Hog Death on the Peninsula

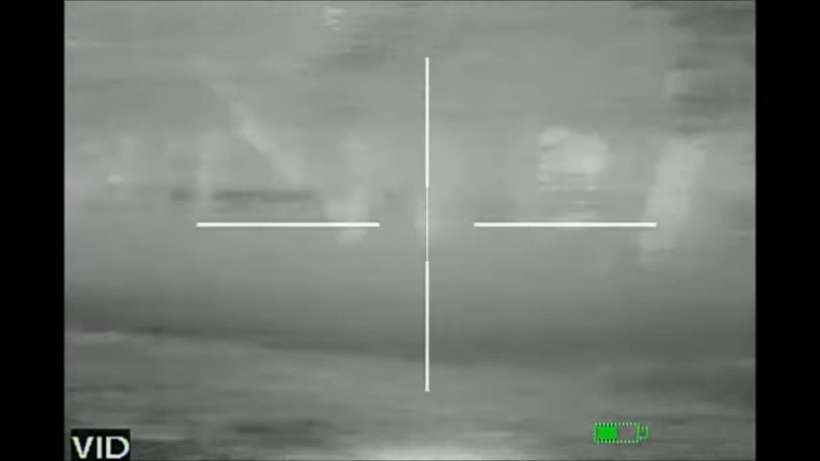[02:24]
Yeah. He's down, huh? Did you check the phone or something?
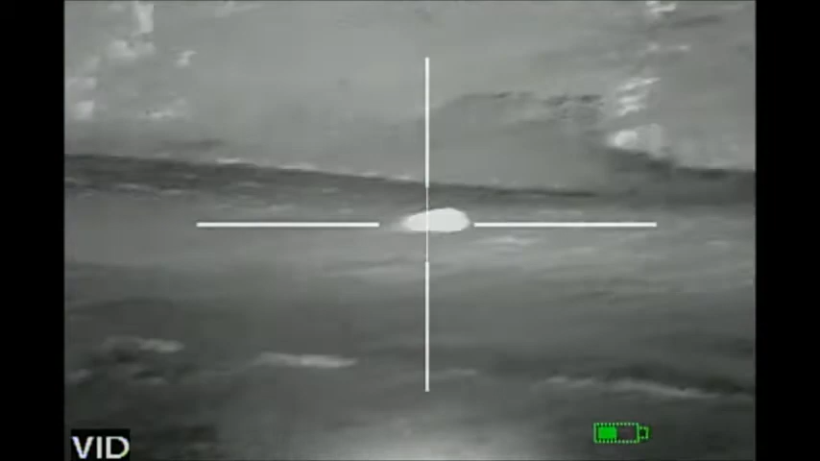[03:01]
I guess I see one moving a little bit, but he ain't going nowhere. I shot it a couple of running to the left.